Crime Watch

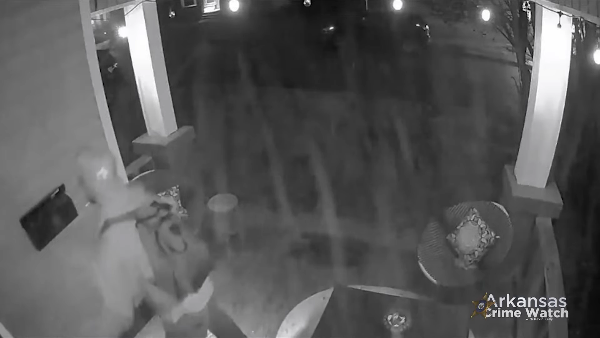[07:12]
When the front headlines is intruder breaking into a home was shot and killed,